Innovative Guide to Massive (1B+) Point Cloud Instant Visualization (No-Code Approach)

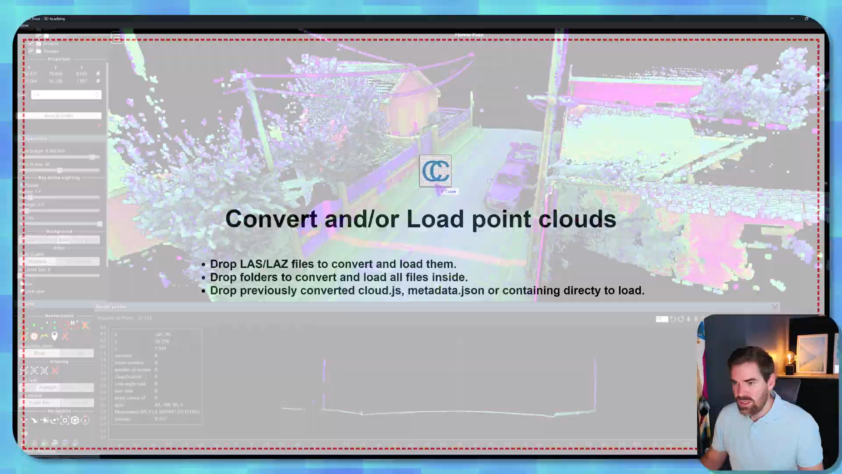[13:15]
I go to my Pottery and the point cloud is loaded.
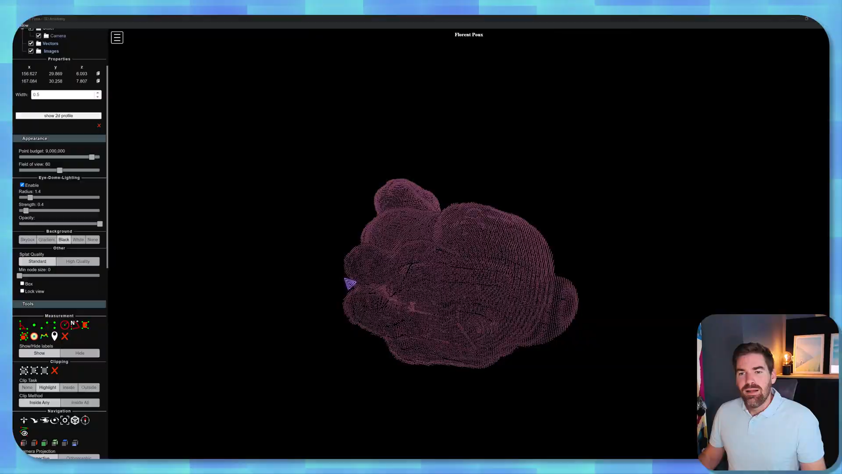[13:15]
And as you can see, it is in here.
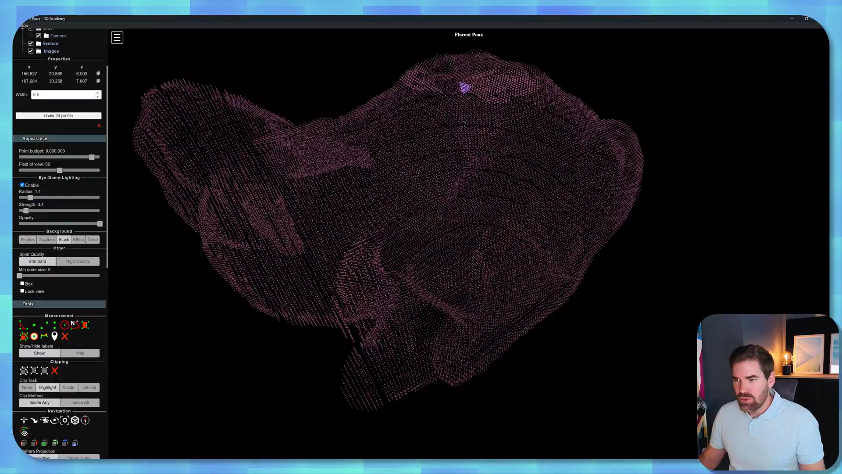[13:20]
So this was really sampled, right? What is cool is that you see that you have the ability to switch the point cloud on or off.
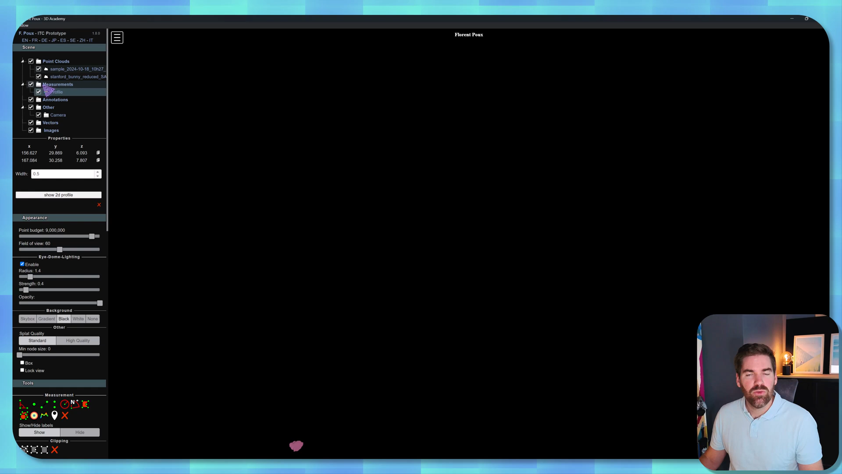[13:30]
You have the ability to switch between every element that you created. So let me double click on this point cloud. And here as well, you can switch attributes like from here to that,
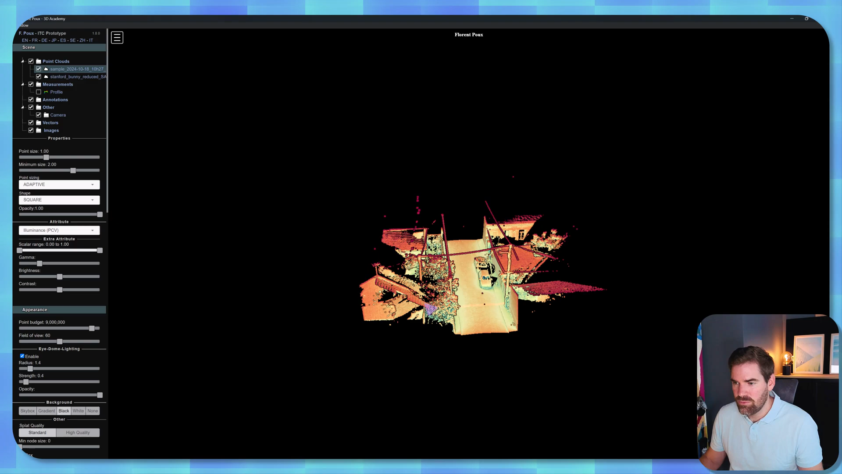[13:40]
for example, which is another attribute that I computed.
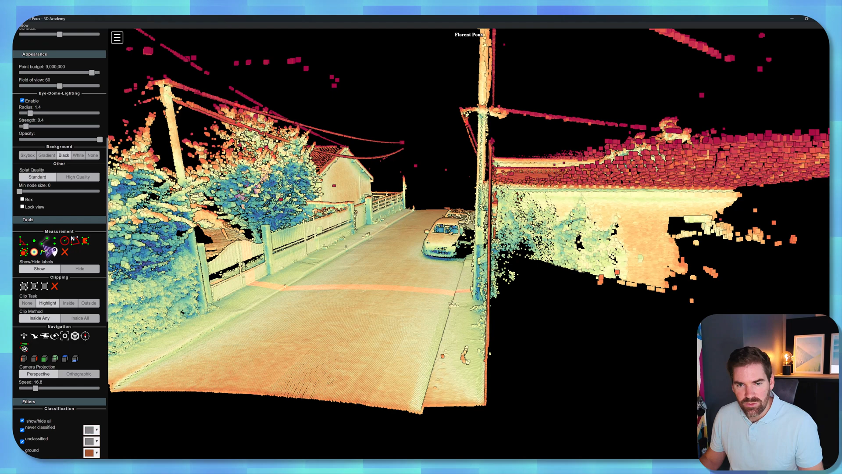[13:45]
You have the ability to take some kind of measurements to ensure that everything is moved.
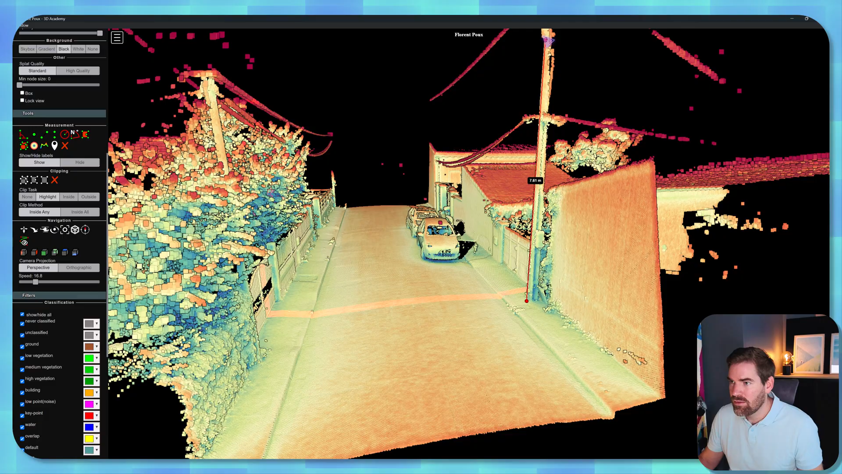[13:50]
So if I were to take that to that 7 meter, this is my Paul.
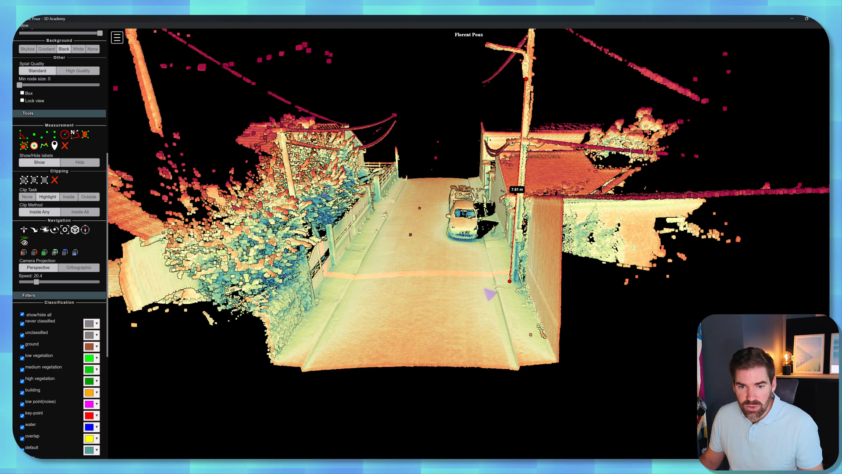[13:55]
And you have also the ability, whenever you have classification, to handle that right in here.
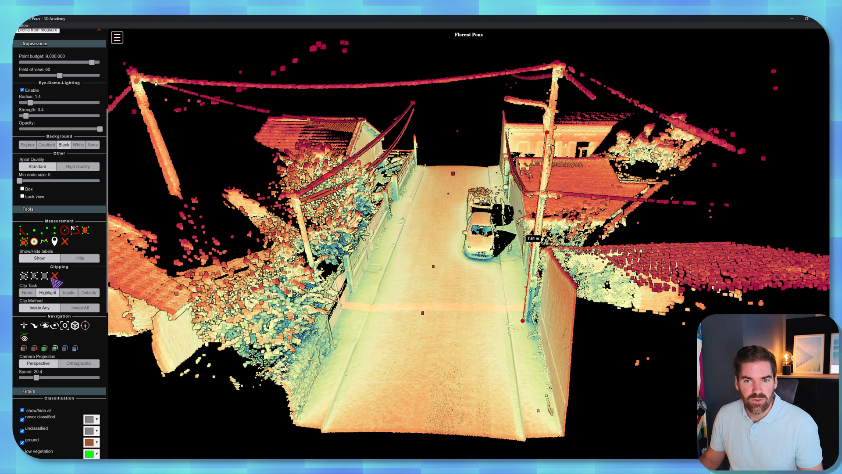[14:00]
So it's very cool for profiling visually the data before moving on to processing stages. And this is usually something I do all the time with any of the big point cloud that I have.
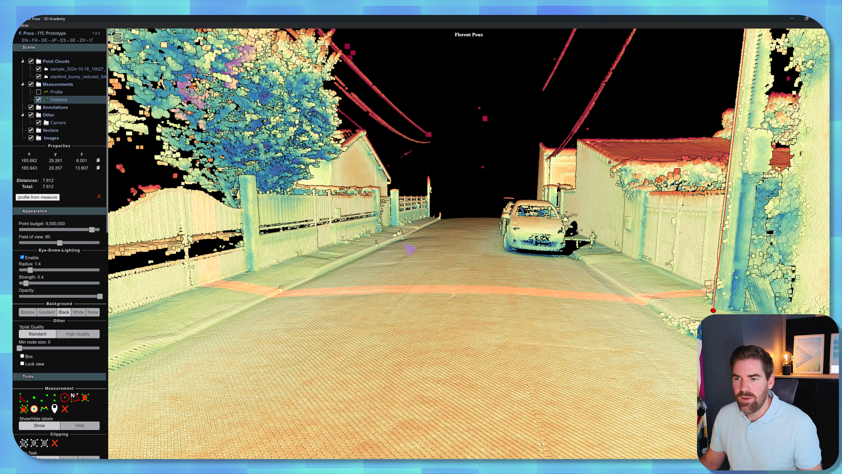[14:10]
So this one, for example, let me drag and drop it. You see, this is a massive point cloud gigabyte and you have it in less than a second visualized.
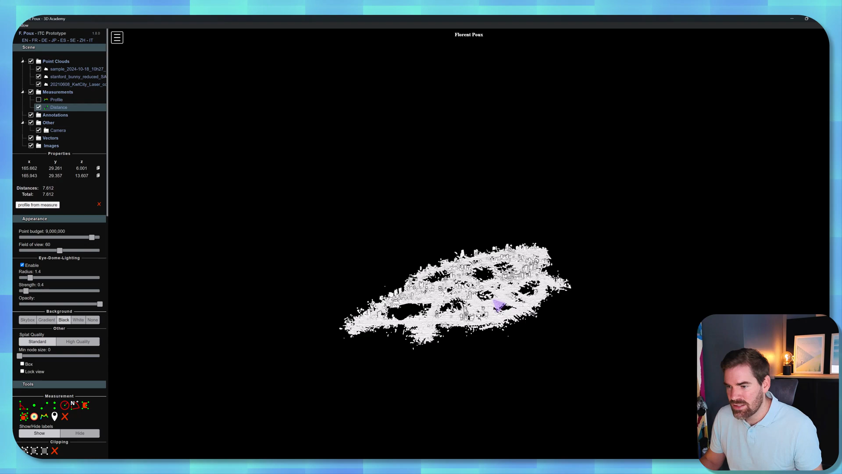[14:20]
And I will deactivate the two other ones.
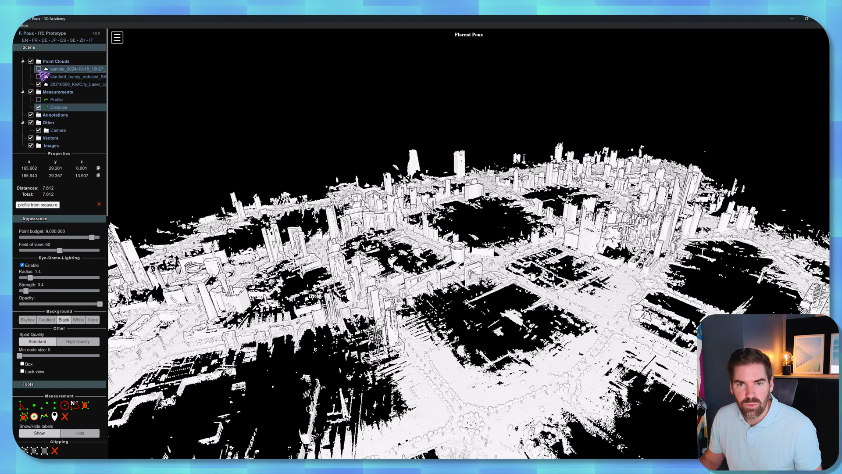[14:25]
And this one, check that out and change that to intensity gradient, which allows us to move around.
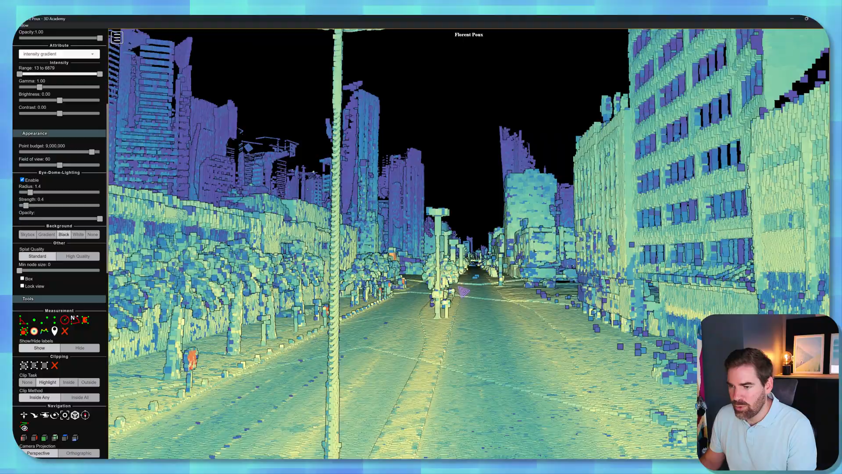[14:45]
So of course, this is still streaming from my disk, which is not an SSD.
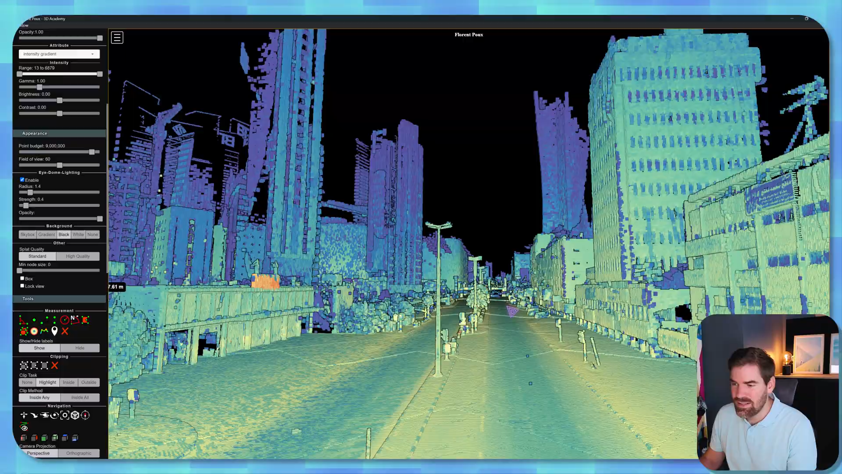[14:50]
So this is what will condition how quick the loading happens.
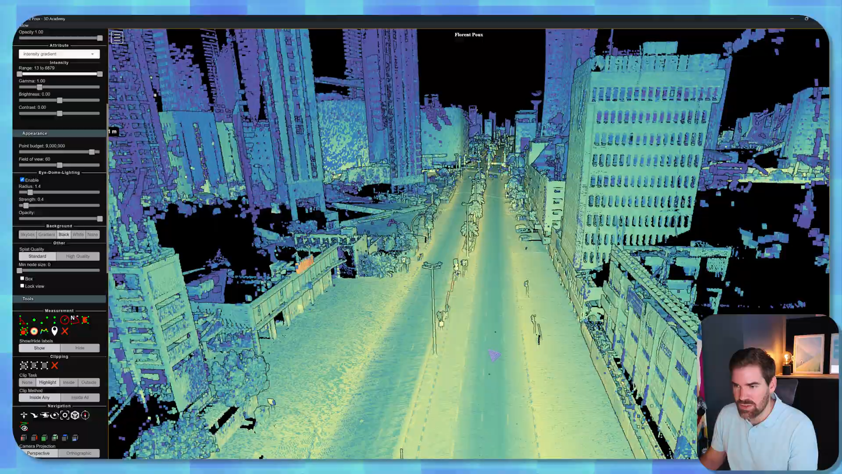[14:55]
Right. But it's super, super interesting to monitor exactly what we are dealing with.
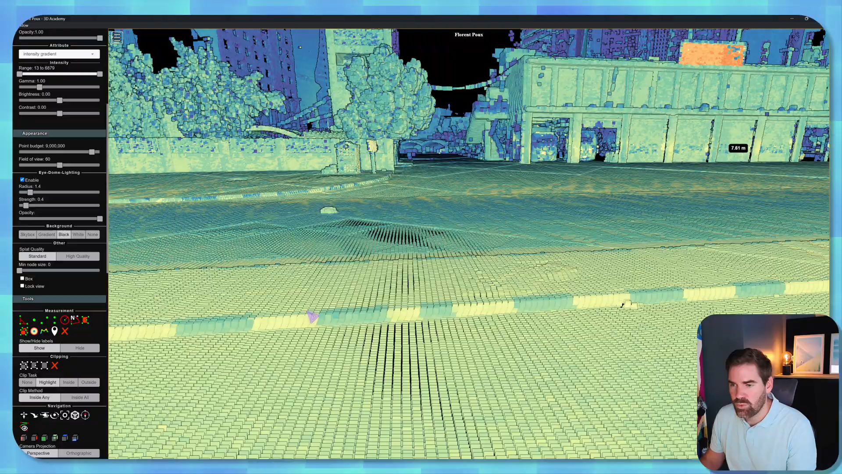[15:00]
Now, let me showcase an example. If I wanted to take this poll that I like, take the profiler, just create a profile that goes really from one side to the other, like this would be good.
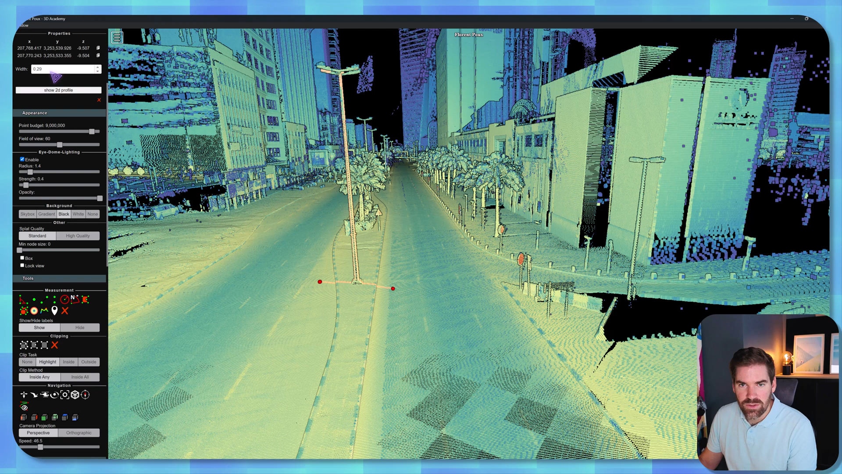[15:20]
And then you increase the width to one meter, five meter, 10 meter, seven meter will be good enough.
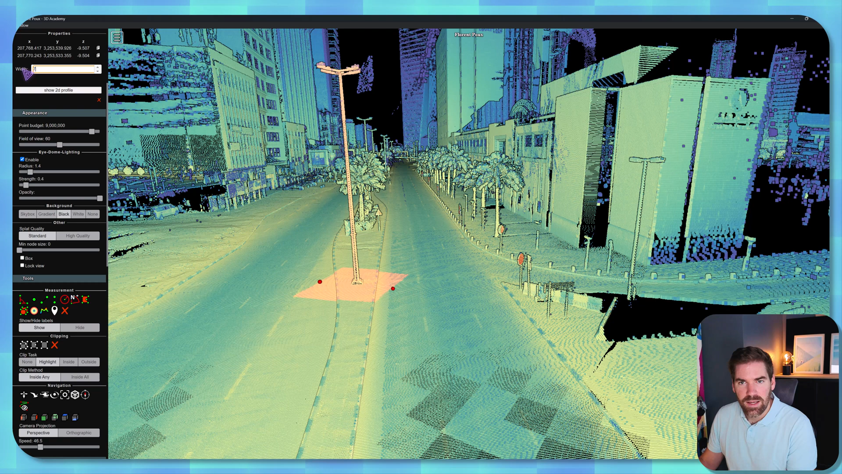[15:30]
And you show the 2D profile, the loading happens. So here we have a lot of points. You see that you have classification flag and other stuff in here.
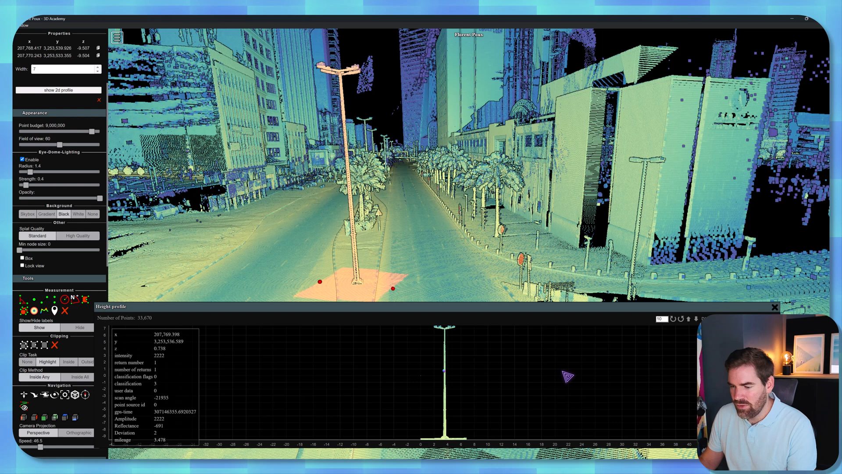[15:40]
Whenever this is done, all that we have to do is export to LAS profile 2.
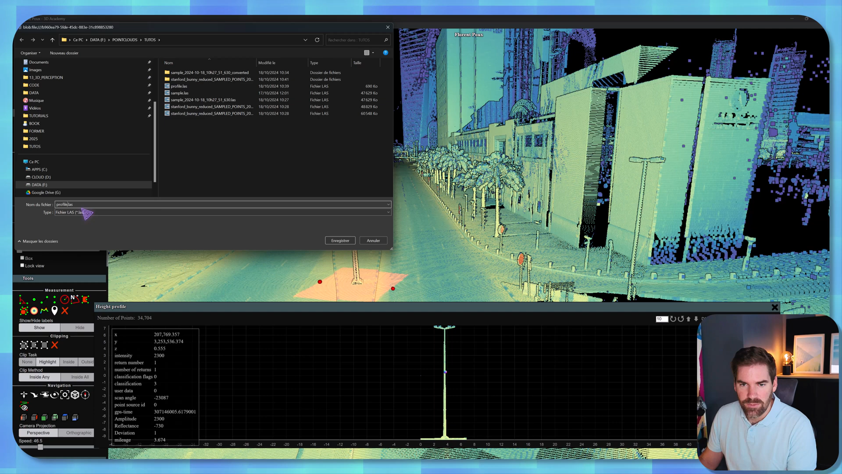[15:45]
And this is exactly what I have.